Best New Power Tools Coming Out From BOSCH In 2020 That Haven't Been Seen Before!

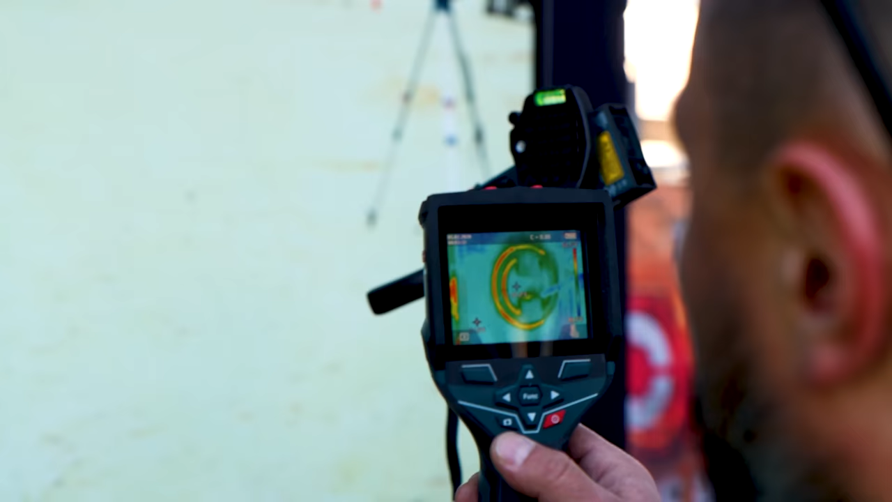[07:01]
Our logo. So you can see the thermal difference. But keep on holding there. I'm going to stand closer to the wall.
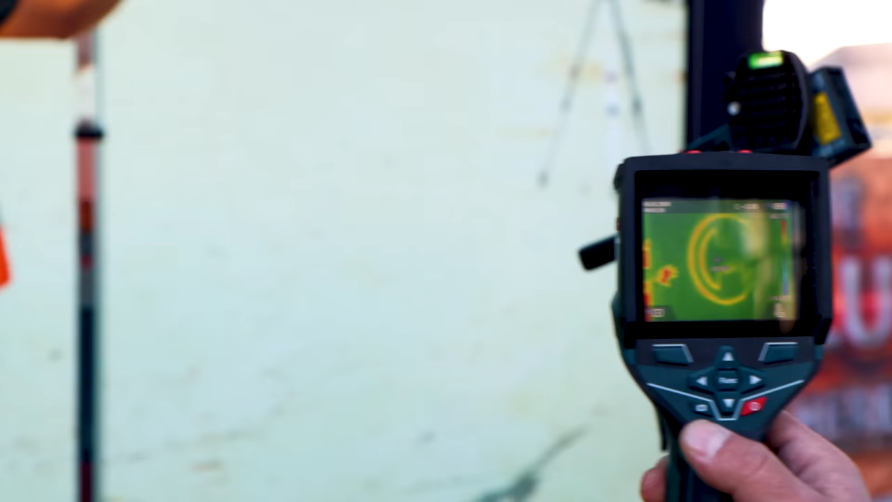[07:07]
Oh yeah. I'm going to stay closer to the wall to stay warm. That's pretty cool. I'm sorry. What was your name?
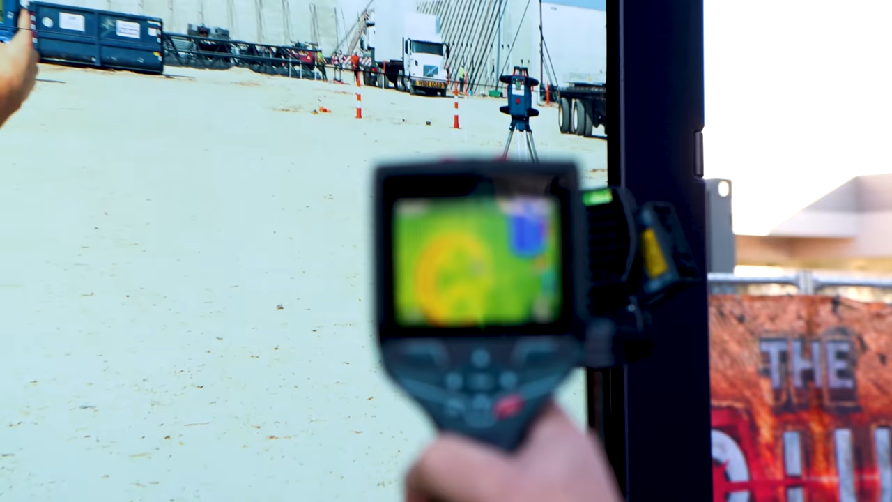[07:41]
But when we put up this thermal imager, you'll see they've inlaid the Bosch logo.
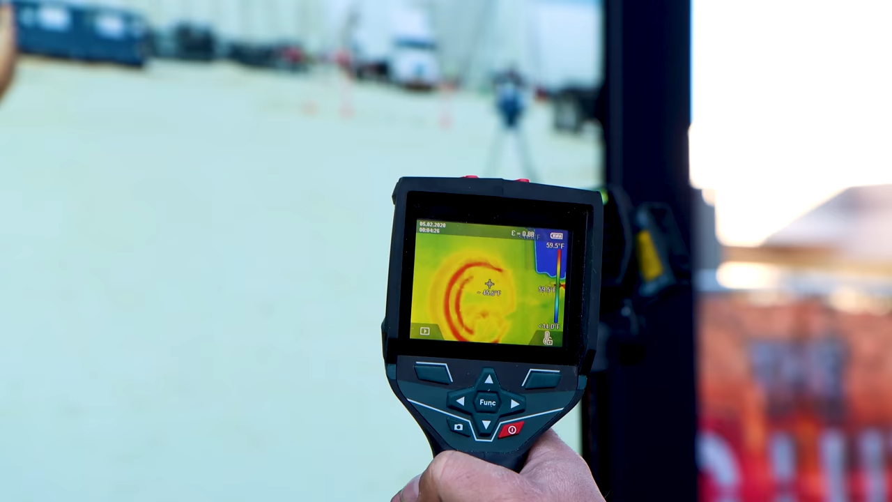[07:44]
On screen: scale top 59.5°F
It's like a heating element in there. Yeah. Now,
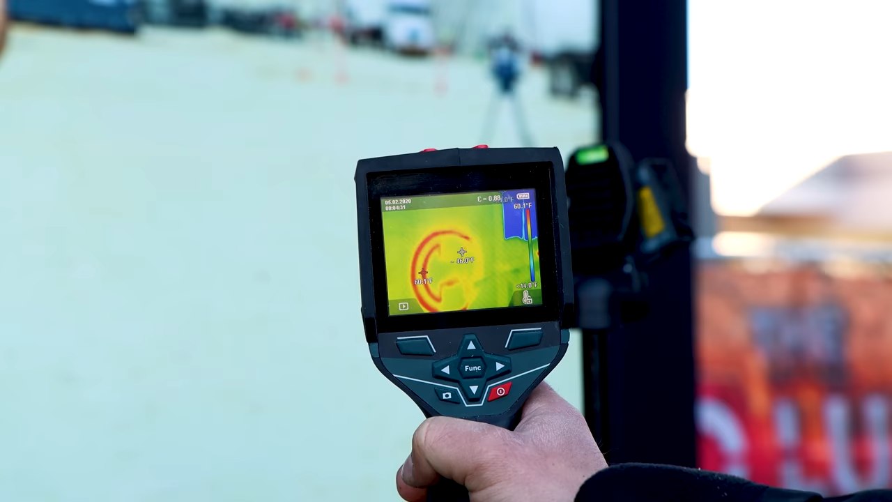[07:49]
what I find pretty awesome is it will actually show you the hot spots, right? Correct. Can you tell us a little bit more about this thing?
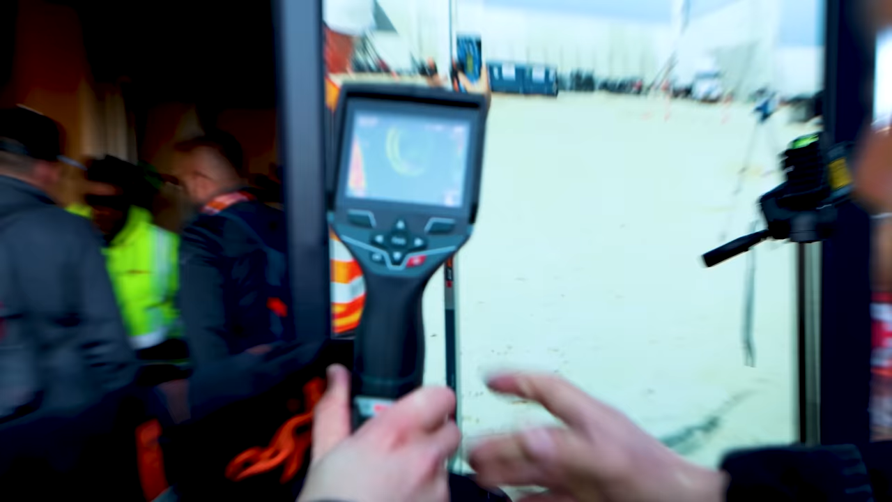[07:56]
So we have two different spots in here.
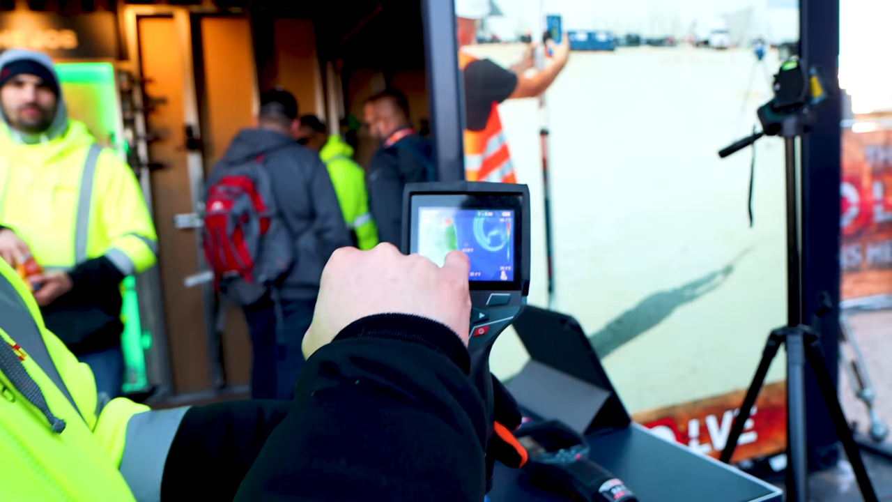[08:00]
One is the center point, and this is the temperature in the center point. So the center pixel.
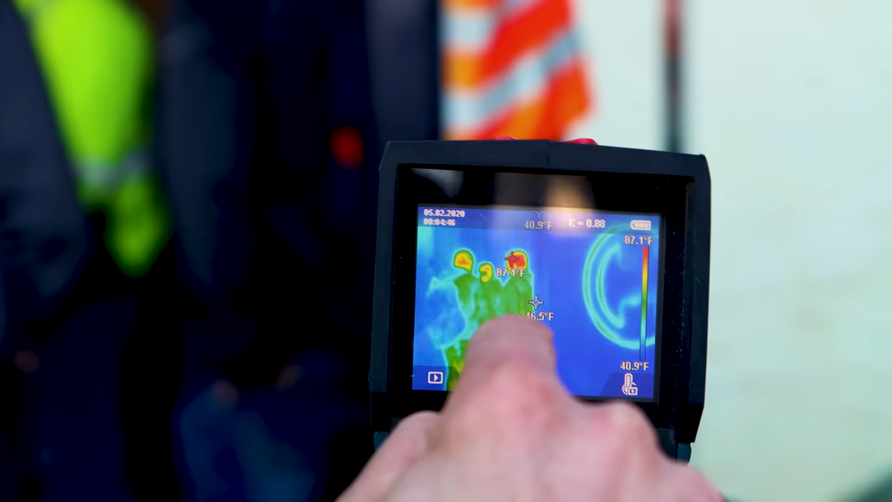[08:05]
On screen: scale top 87.1°F, scale bottom 40.9°F
But then you also have this hot spot running around. It's always looking for the hottest pixel in the whole image. So now we have the head of the guys over here.